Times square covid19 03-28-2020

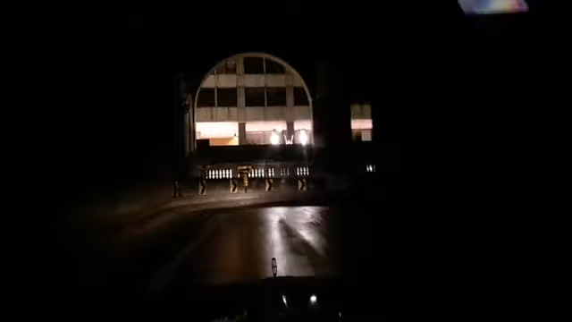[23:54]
Aquí no hay nadie, incluso voy pensando a ver si me salen unos de los Walking Dead.
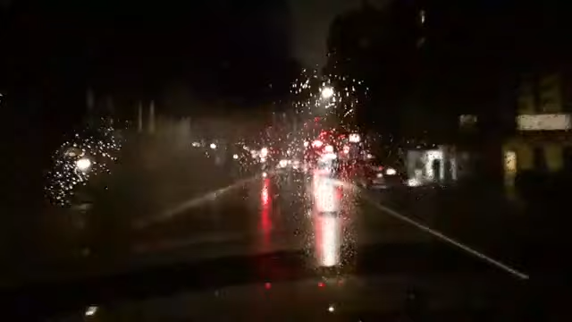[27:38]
¿Ven? No hay carros. No hay carros acá en la ciudad. Así está la ciudad.
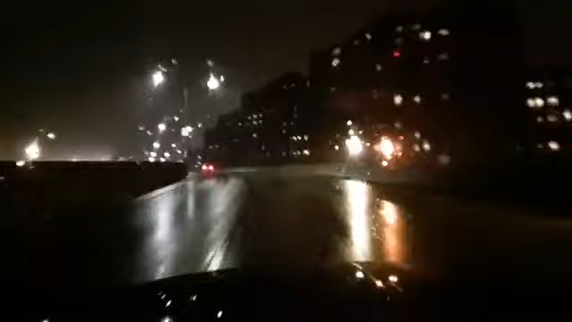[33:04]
Está con diferente nombre, pero bueno, Areli de Tuzantlán, miré que se había conectado. Saludos. Saludos a su mamá también, saludos. Bueno, estas son las carreteras de Nueva York, que hoy sábado estuvieran llenas, hoy sábado, llenas de carros.